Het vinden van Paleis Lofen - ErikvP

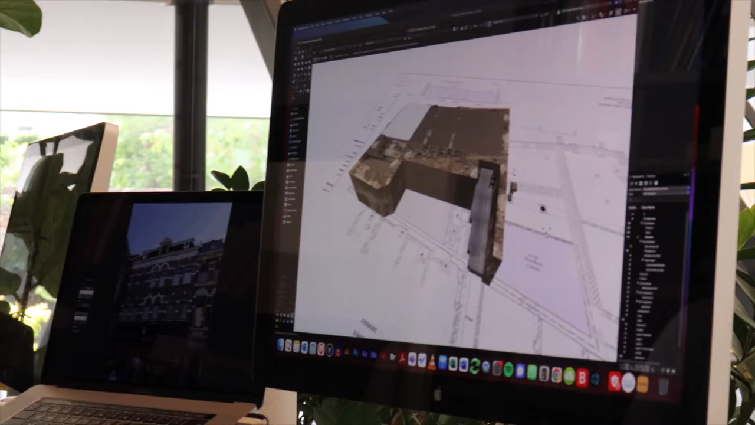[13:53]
En daarmee bouw ik heel mooi het huidige Paleis Loven na.